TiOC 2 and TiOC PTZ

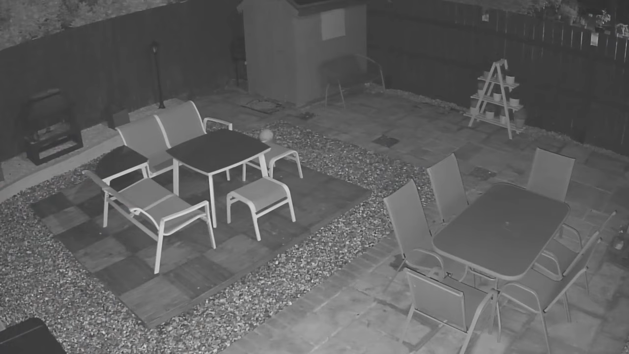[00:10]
incorporating features such as smart motion detection, perimeter protection and active deterrence, while seeing in beautiful high-definition color.